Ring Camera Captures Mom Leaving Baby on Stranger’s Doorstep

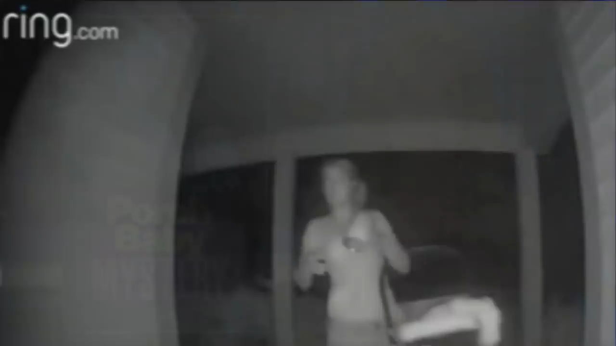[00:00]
Disturbing ring surveillance video shows a young mom abandoning her three-month-old boy at a stranger's house.
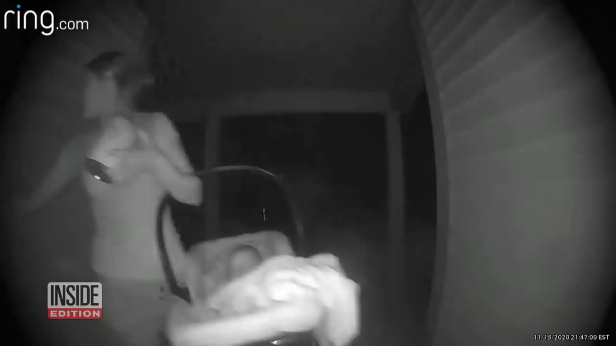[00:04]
The woman can be seen holding the little one in a car seat as she rings the doorbell in Deltona, Florida.
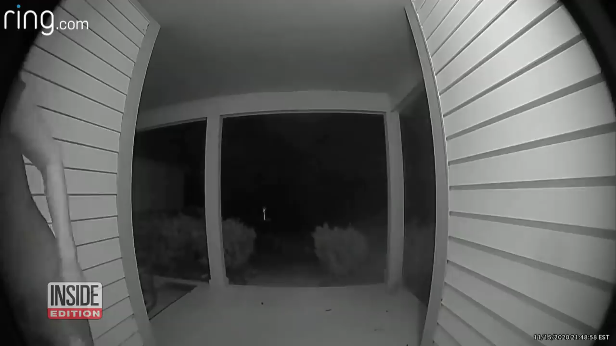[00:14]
Moments later, she walks away, leaving her son behind. She pushed the baby in the door and walked away.
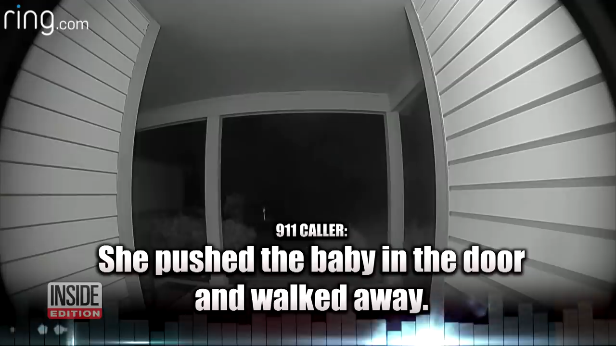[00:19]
The homeowner could not believe what just happened and called 911.